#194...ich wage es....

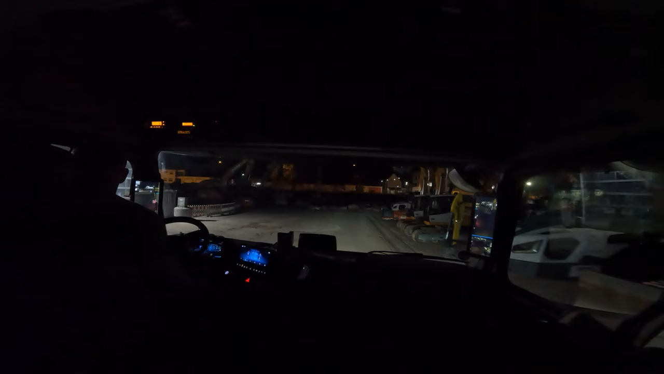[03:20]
Ich lade den einfach auf. Da im Weg steht er.